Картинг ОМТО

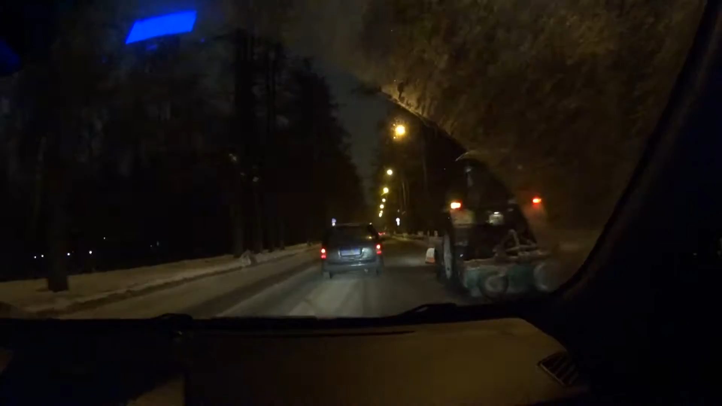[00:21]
Это все злой урок. Это злой урок. Впереди у нас злой урок какой-то едет, блядь. Сука, с синими лампочками, блядь. Колхоз ебаный, блядь. Рот наоборот, блядь. Копать хранить. Ну это просто жир. Вот здесь нам походу направо. Да, чуваки. Аварийка моргать? Не, здесь надо направо и 400 бакинских комиссаров дать им.
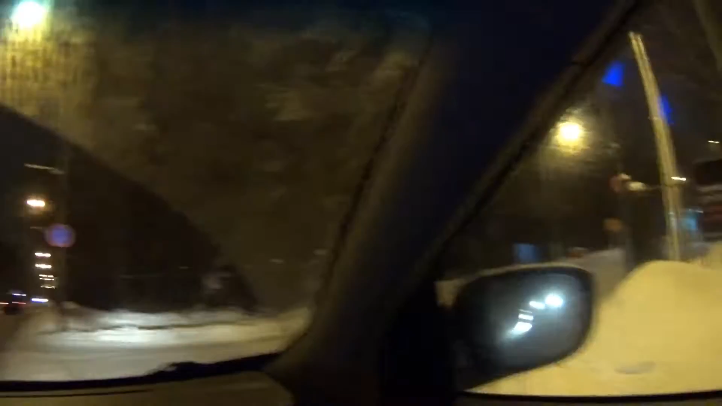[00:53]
Они будут очень рады нам. Здрасте, мы на картинг.
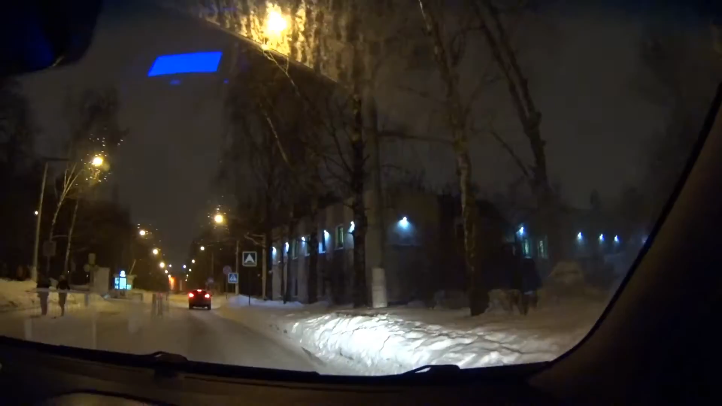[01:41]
надо. Все, направо паркуемся. Сюда? С ручничком. Где-то да, здесь уже, каркнем. Убирай быстрее, ёпка.